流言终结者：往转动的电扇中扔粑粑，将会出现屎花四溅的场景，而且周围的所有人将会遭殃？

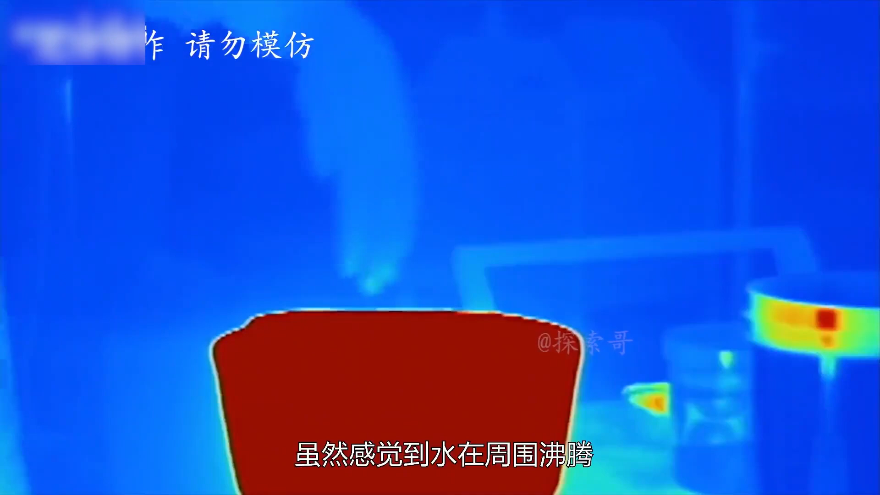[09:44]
觉到水在周围沸腾不过他并没有被烫伤